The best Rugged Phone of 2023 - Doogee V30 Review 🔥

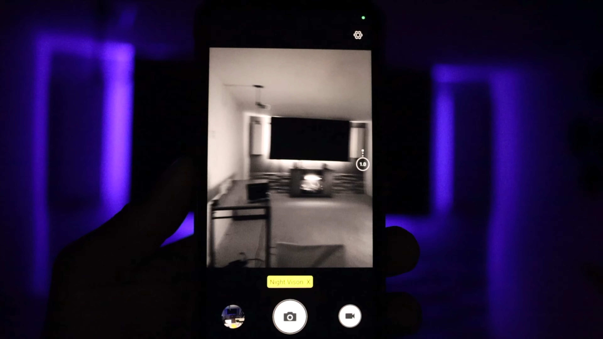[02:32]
On this phone, it seems like they work a lot to improve the night vision feature. On the previous phone, the night vision, it wasn't that well.
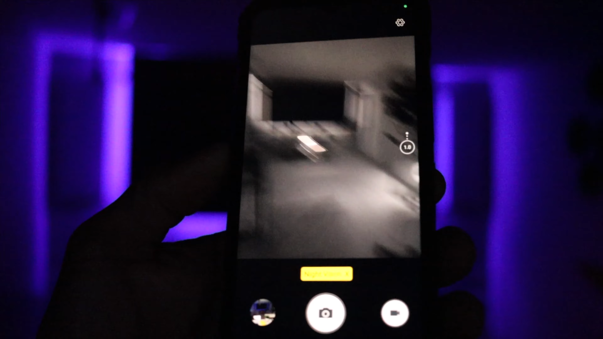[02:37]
So on this phone, it looked just amazing.